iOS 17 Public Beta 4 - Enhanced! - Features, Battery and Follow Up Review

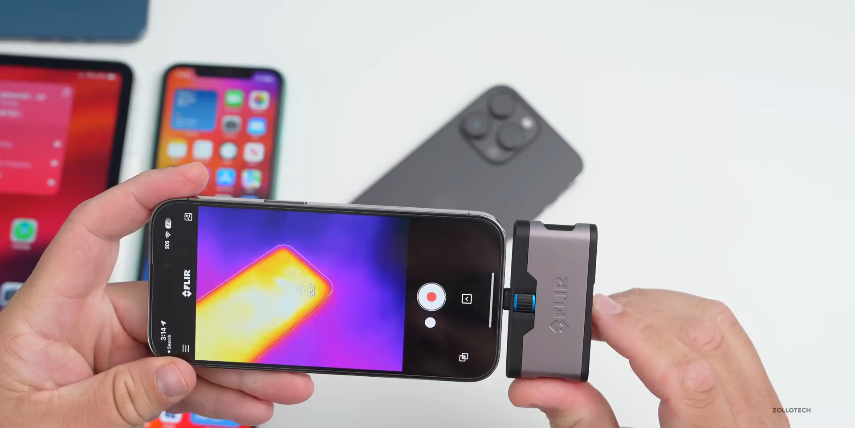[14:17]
doing the conversion you can see 32.6 degrees celsius is the highest i've seen here and if we go into